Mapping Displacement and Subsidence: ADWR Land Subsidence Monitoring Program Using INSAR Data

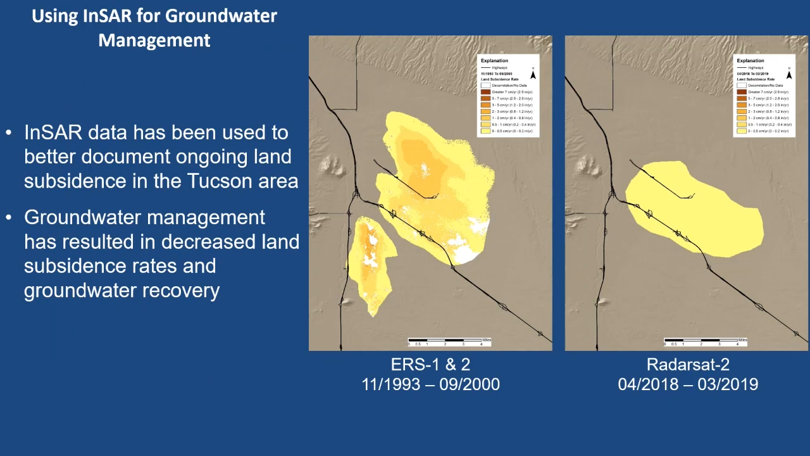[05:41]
And due to groundwater management by moving pumping out of this area, they have seen subscience rates decline as the result of groundwater recovery. If you look at this next slide here, the central well field there is an area we just talked about.
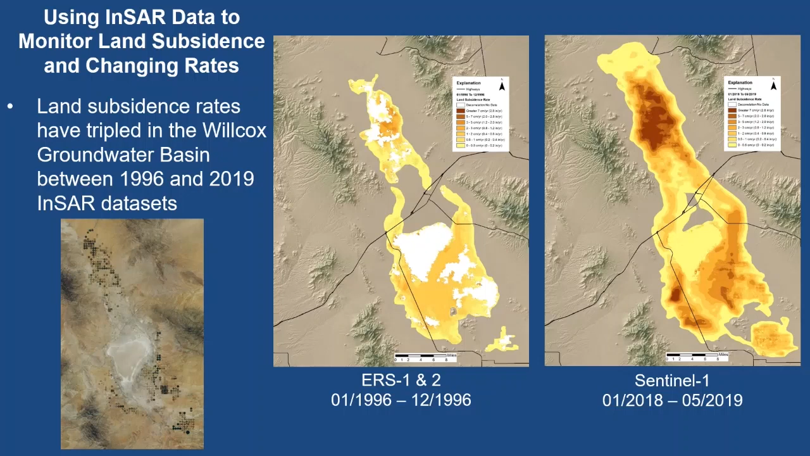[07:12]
These even documented even before that with historical reports. And then we compare the, the 90s INSAR data with the more recent Sentinel data. You can see the subscience rates have more than tripled in a lot of those areas throughout that basin. This is that same radar data, the Sentinel data.
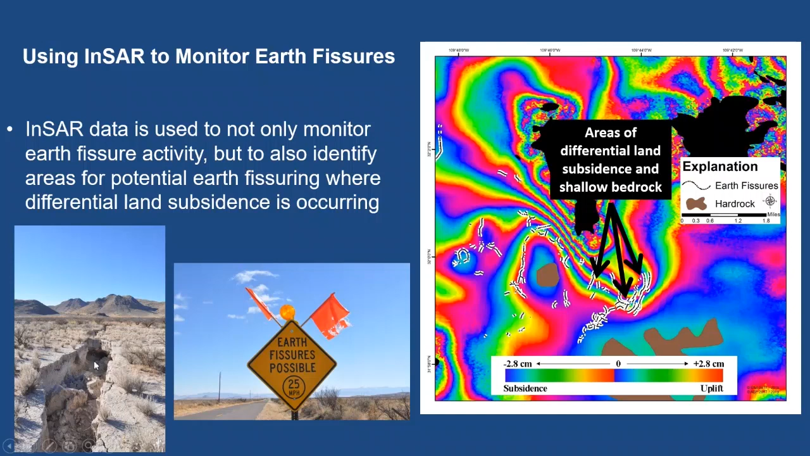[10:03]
And the Arizona Geological Survey and us highlight that this could be an area for future earth fissure formation. And sure enough, after a large rain event, you'll get an erosional feature of an earth fissure like this. That causes the county to put up warning signs because these cross roads and cause damage to them. NSAR is great for looking at artificial recharge.